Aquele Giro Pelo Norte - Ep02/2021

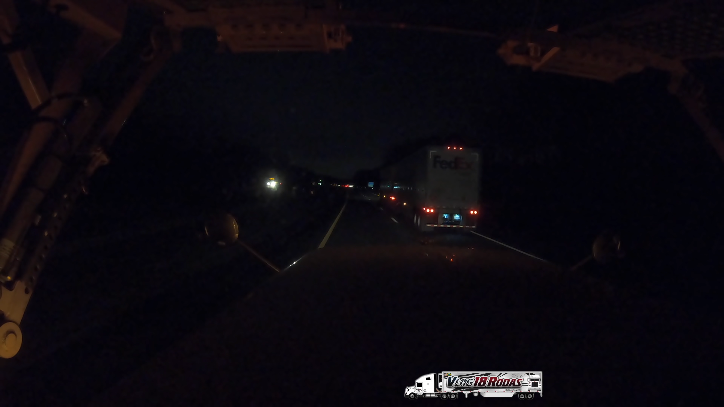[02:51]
Aqui ó, já tô chegando na capital de Albany. Chegando na capital de Albany, capital de Nova York, Albany. Ó, o FedEx duplo aqui ó. Tá no rodotrem. Tem aquela dúvida que sempre vem, né? A pessoa sempre pergunta, né? Ô, oh, mas pode andar rodotrem à noite? Pode, pode. E os caras querem saber se o motorista vai descansar das 10 horas, né? Cegonha também, parece que cegonha no Brasil também tem restrição, né? Que é um veículo longo. E também a cegonha pode andar.
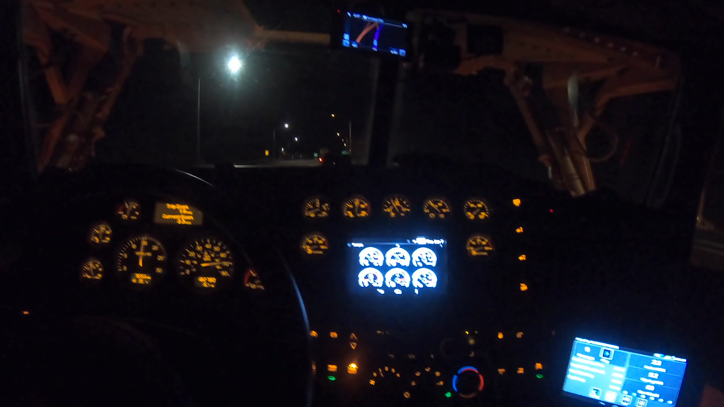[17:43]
E agora já estamos seguindo viagem, descendo com o Nery, 3 horas da manhã. Vamos lá largar essas vans lá em Nova
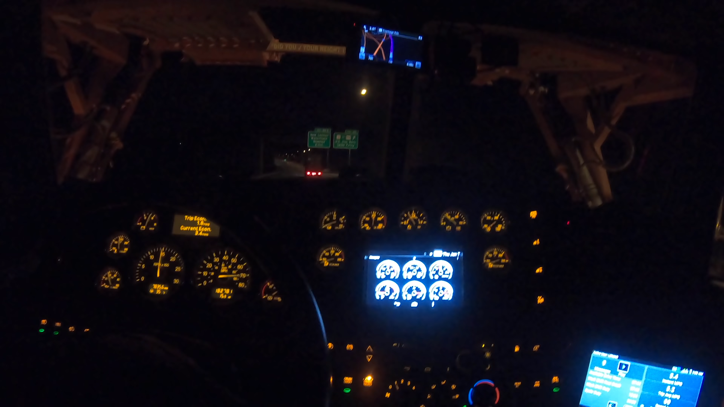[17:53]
Jersey. Bom, tem agora a pista do meio.